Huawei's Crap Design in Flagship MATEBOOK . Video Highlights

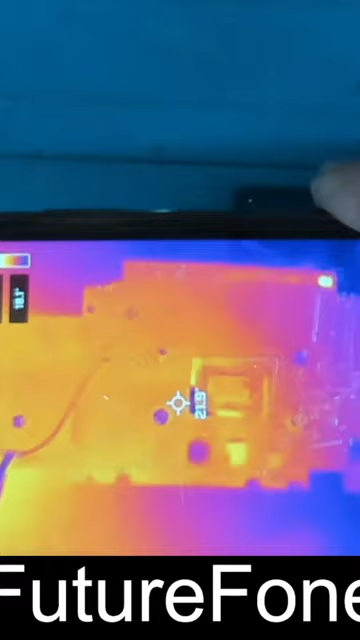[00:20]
my thermal camera is ready and i'm going to inject the volt volt now and
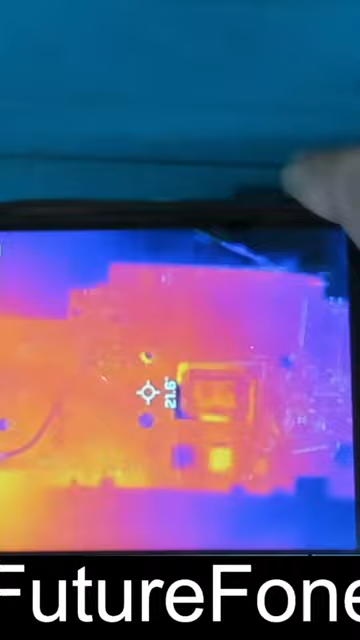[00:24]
it's only one volt and you can see this ic is heating up red hot this